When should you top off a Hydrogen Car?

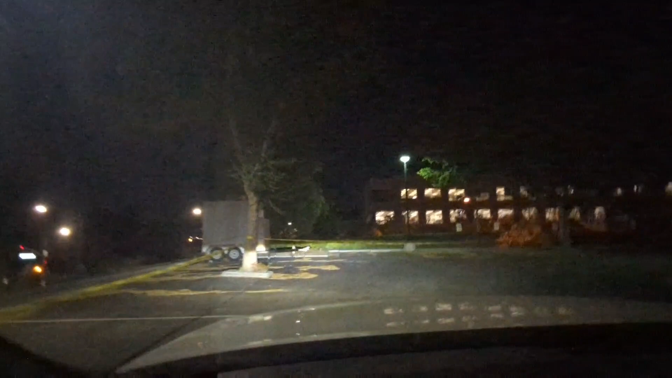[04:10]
Here we go. Pulling up for our hydrogen friends.
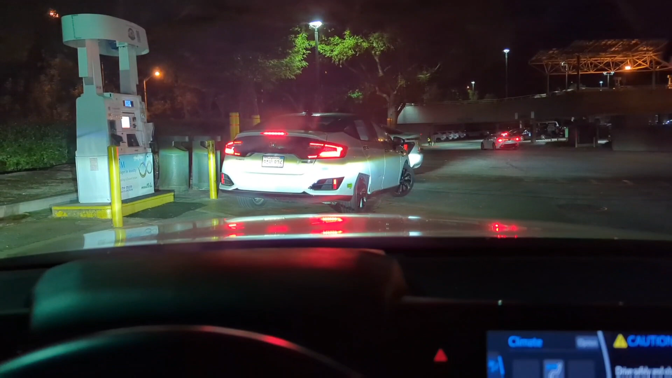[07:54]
Let's turn off the lights to be polite. Let's see how long this takes, because it took a while for that first, that first car to charge, but I know you can't see anything on the screen, but usually on the screen, it tells you, you can start filling in X amount of minutes and seconds.